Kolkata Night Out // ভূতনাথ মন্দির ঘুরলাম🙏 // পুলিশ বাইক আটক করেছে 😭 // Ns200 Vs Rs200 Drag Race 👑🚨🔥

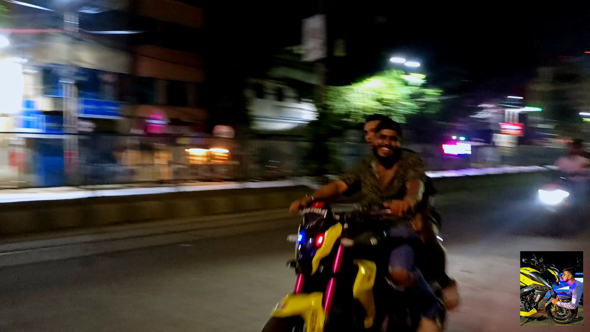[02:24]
ইয়ো ভাই ভাই, আরে ছোট ভাই। তো গাইস চলো তাহলে এখন আমরা বেরাচ্ছি, আর সায়ন ভাই এখানে বেরালো।
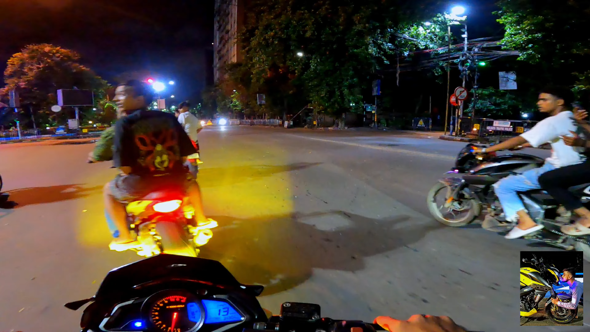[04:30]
চলো ভাই লোক আমরা এখন বেরিয়ে পড়েছি, আর যাচ্ছি এখন ভূতনাথ মন্দিরের দিকে।
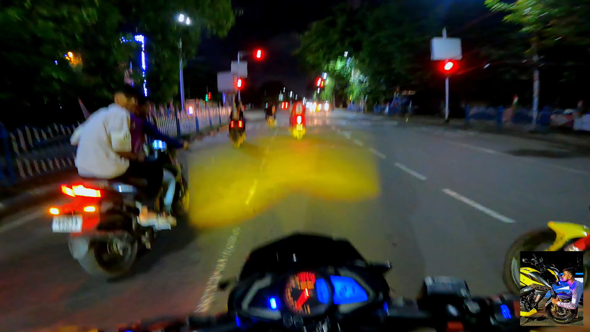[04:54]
অনেক ভাইরাই আছে তোমরা দেখতে পাচ্ছ, হ্যাঁ সমস্যা হয়ে যাবে।
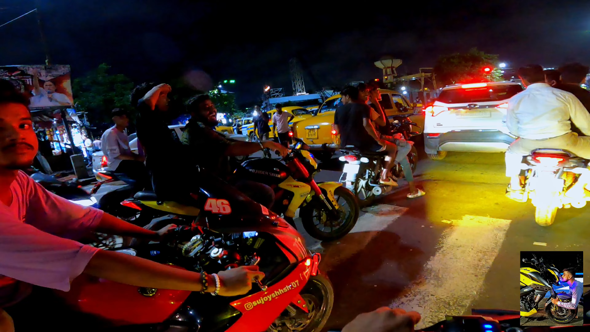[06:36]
সেন্ট্রাল এভিনিউ ভালো না কিন্তু, সেন্ট্রাল এভিনিউ রাস্তাটা ভালো না ভাই, ফালতু। হ্যাঁ বলেছে তো
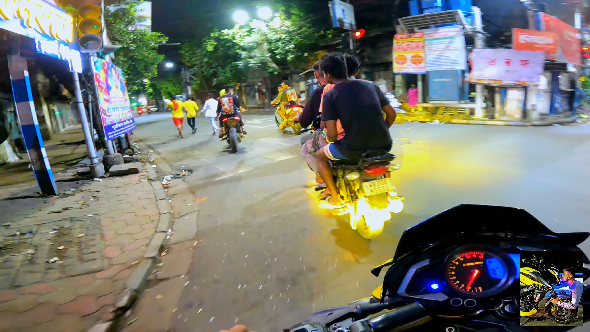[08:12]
আমরা তো ভূতনাথ পৌঁছে গেছি। এবার এখানে গাড়ি রাখা নিয়ে সমস্যা হচ্ছে, গাড়ি কোথায় রাখবো, এত ভিড় হয়েছে, অনেক ভিড় ভাই। কালকে এসেছিলাম, কালকে এত ভিড় দেখিনি, আজকে যত ভিড় দেখছি।
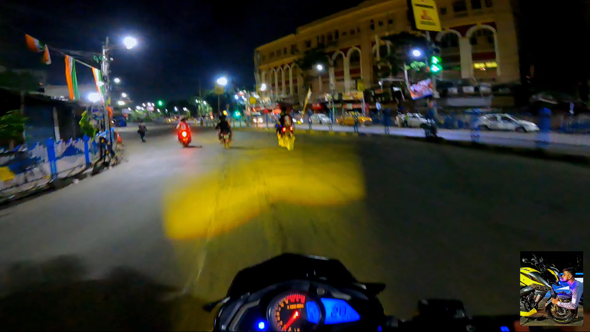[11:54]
ও ভাই ওই ওই এখন চলে এসছে ভাই ধর্মতলায়। দেখে রেড রোড হয়ে যাওয়ার প্ল্যানিং রয়েছে সবাই, রেড রোডেই হবে পুরো ধামাকা।